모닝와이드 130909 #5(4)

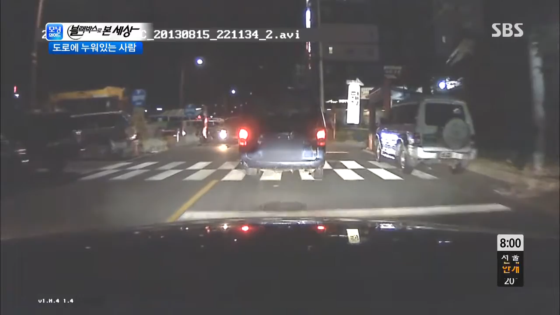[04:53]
그런데 지금 저 앞에 뭔가요? 사람이 누워있는 것 같죠? 도로는 위험한 곳이니까 저러시면 안 되는데요. 술이 좀 취하신 것 같았어요.